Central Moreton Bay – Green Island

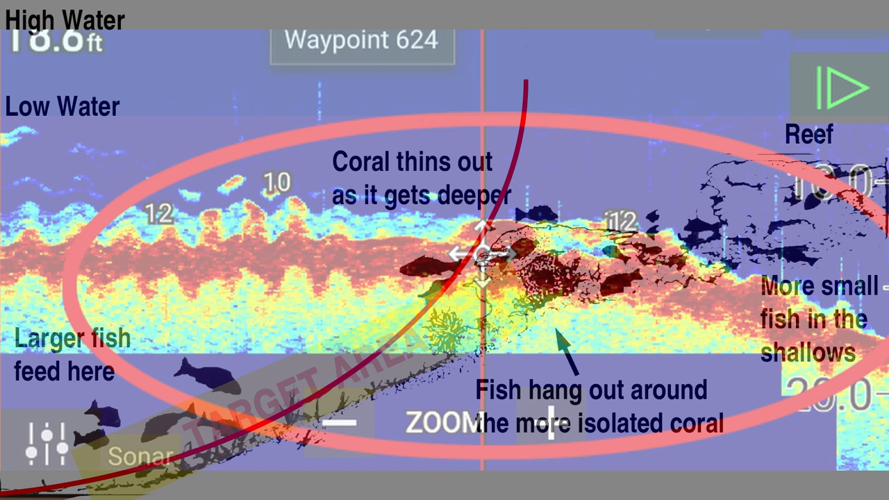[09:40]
This is a traditional 2D sonar image of a section of the reef on the eastern side of Green Island. As you can see there's some fish on top of the reef. There's a lot of small bait fish on top of the reef. There's a few larger ones. Some of them are just above the coral. Some of them are down in amongst the coral. And yes you can catch them but in my experience you catch a lot more snags. Does that make me a lazy fisherman? Well maybe it does. I'm out there to have fun.
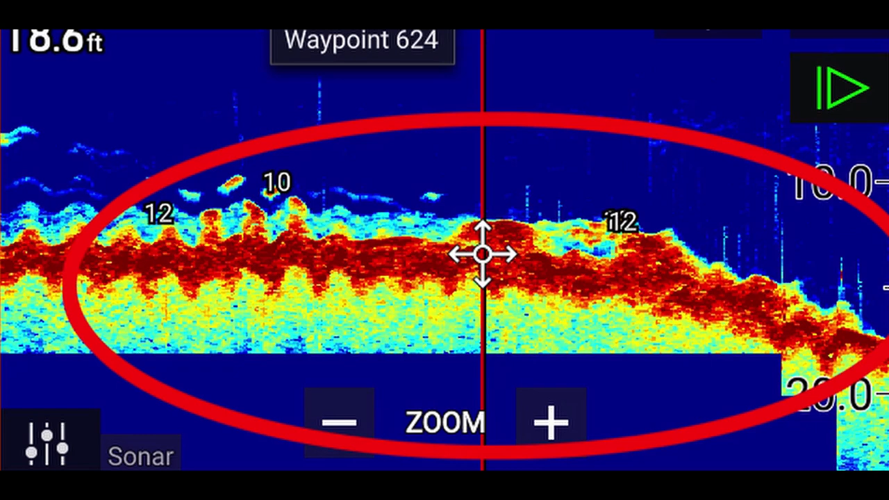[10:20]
I like to get a feed as well if I can. But the most important thing is to have an enjoyable day fishing. And I don't have that if I'm continually re-tying hooks. This is another image from the eastern side of Green Island. In this case the boat was travelling south along the edge of the reef. If you look in the side imaging view at the top you'll see to the right hand side of the boat there's a lot of heavy reef. To the left hand side of the boat it's isolated parts of the reef. So I'm travelling along the line pretty much on the edge of the reef where it starts to thin out.